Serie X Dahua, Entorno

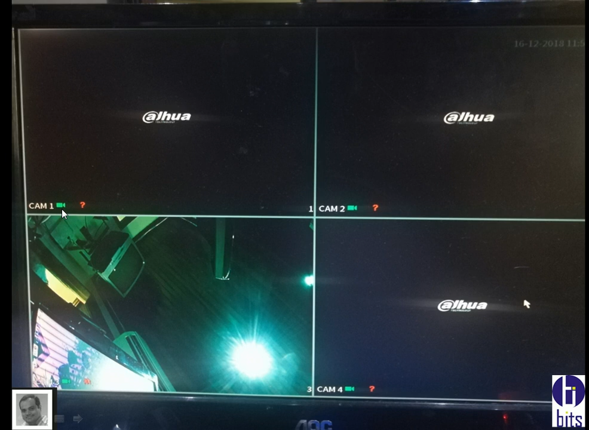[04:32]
por ejemplo yo tengo aquí en la interfaz nombre de la cara de la cámara esto significa que si está grabando que no tiene ningún tipo de vídeo si yo le pongo por ejemplo el canal número uno que si está en este momento grabando le
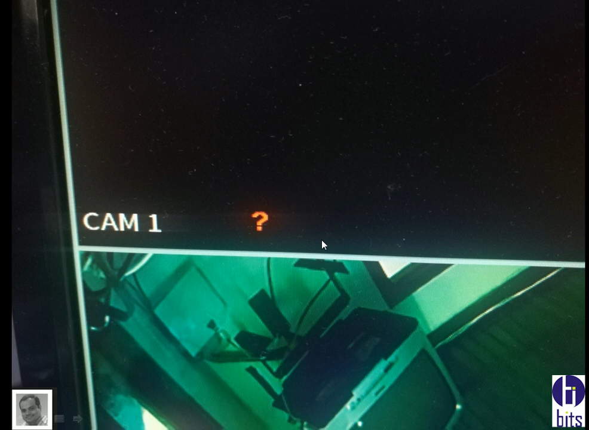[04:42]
pongo cerrado fíjense que se me pierde ya no graba nada ya no está grabando no está grabando el canal vacío significa grabando pero en negro está grabando un gran tengo